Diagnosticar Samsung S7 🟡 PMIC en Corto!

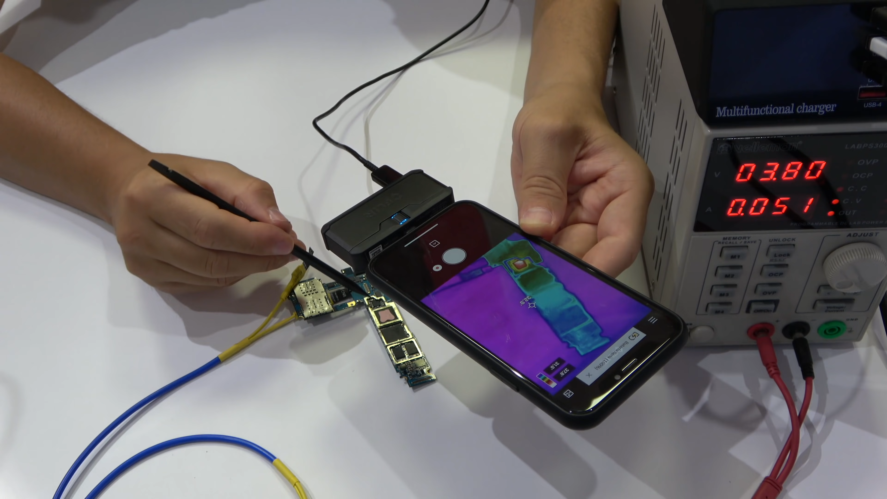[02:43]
Utilizamos una herramienta de plástico para identificar el componente. Nunca hay que utilizar una pinza metálica.